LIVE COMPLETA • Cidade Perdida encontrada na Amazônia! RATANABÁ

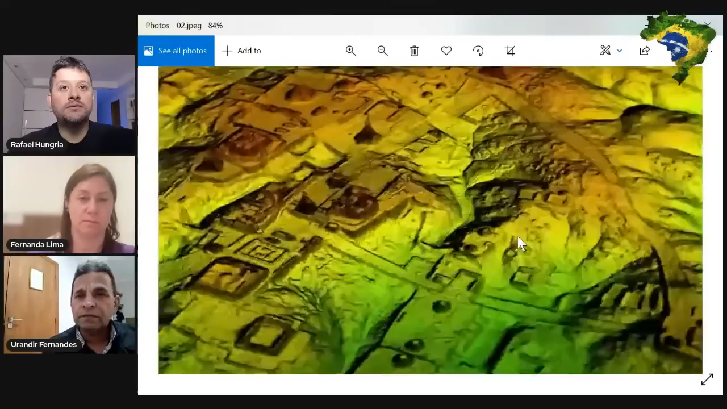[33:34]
É mais ou menos isso, Urandir, que pode aparecer lá aí na Amazônia, em Ratanabá, também? É mais ou menos isso aí. Ela tem a imagem térmica e tem a superfície digitalizada. Tanto é que você consegue ver linhas, consegue ver quadras, você consegue ver construções abaixo da vegetação. Então, essa mesma tecnologia está sendo usada aqui.
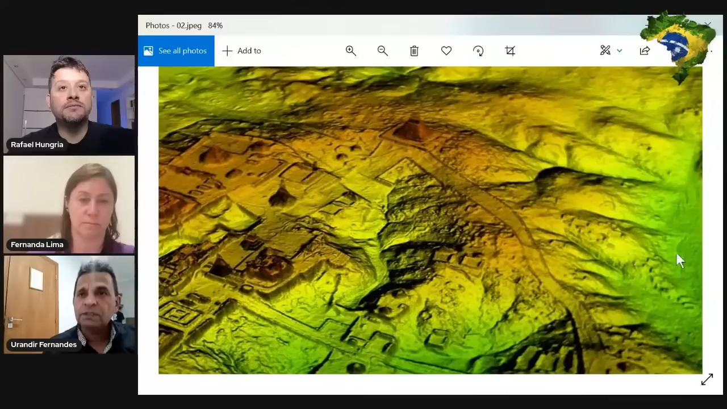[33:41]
Então, com certeza, nós vamos... Até uma árvore caída, você vai conseguir identificar. Tá? Então, assim, é uma tecnologia espetacular. Então, ainda bem que nesse momento, né, tão primordial, tão importante, apareceu essa tecnologia que nos ajuda a descobrir as coisas, né, o que tem na superfície, abaixo da vegetação, sem ter que desmatar. Então, é essa mesma tecnologia, sim.
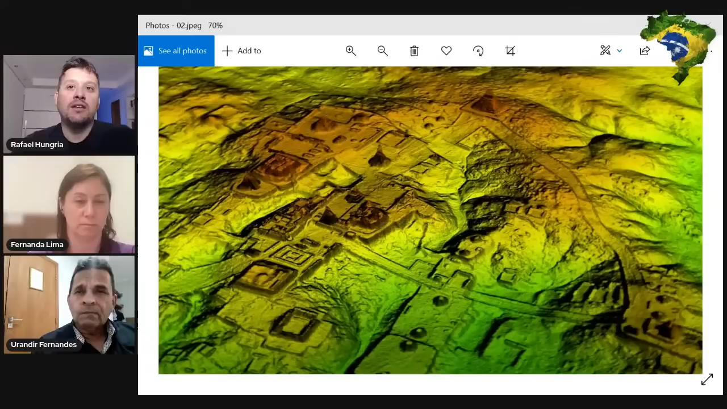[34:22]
Então, dali deve subir para a Amazônia e ir embora, né? Quantos quilômetros deve ser assim, a extensão de Ratanabá, assim, se fosse mapeá-la inteira mesmo, né? Se você imaginar,